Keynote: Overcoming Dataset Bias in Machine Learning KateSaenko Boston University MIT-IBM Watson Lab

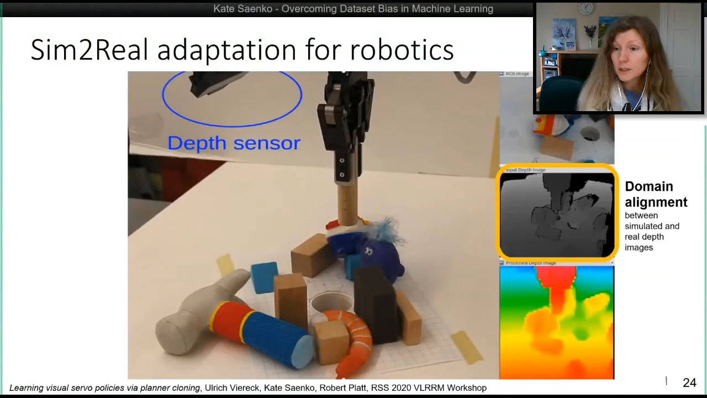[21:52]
So we simulate this kind of problem and generate fake depth images and train the neural network. But the problem that we run into is, of course, we have a gap between the training domain of simulated data and the target domain of real depth images.